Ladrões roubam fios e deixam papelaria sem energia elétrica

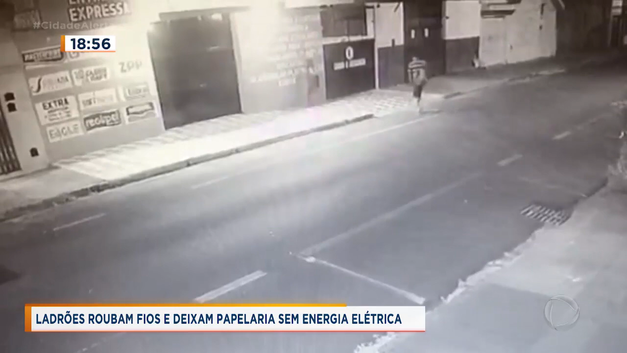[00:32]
Câmeras de segurança registraram a ação. Dois suspeitos se aproximam da papelaria. Passa da uma da manhã. Eles observam, olham para o poste e vão embora. Logo em seguida, um dos bandidos volta, escala o muro e vai até o poste, onde está a fiação. Repare que assim que ele corta, as luzes da papelaria se apagam. O sistema de segurança da loja também desliga.
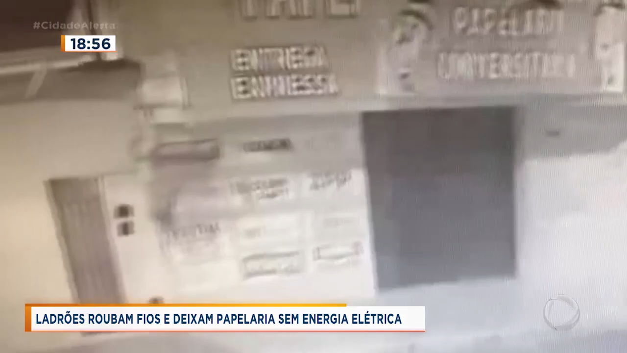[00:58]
O homem desce e vai até o poste, do outro lado da rua, para terminar o serviço.
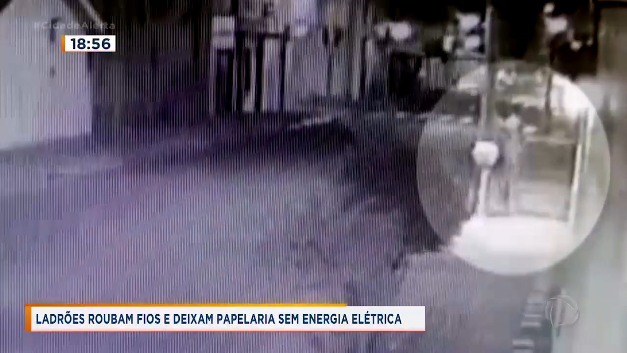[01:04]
É nesse momento que ele leva uma descarga elétrica e cai no chão. Mesmo assim, ele não desiste. Se levanta e corta os fios do poste.
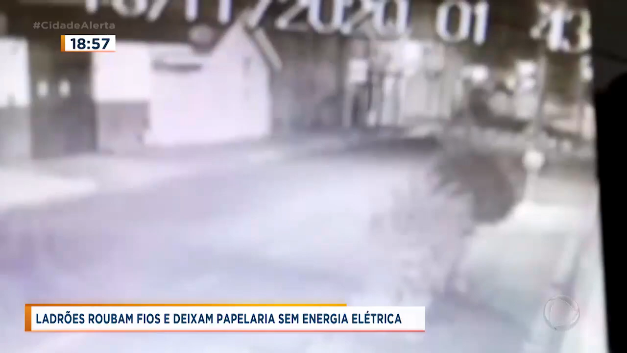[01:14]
Repare que acontece um curto circuito. O ladrão sai pela rua, enrolando mais de 10 metros de fio e vai embora.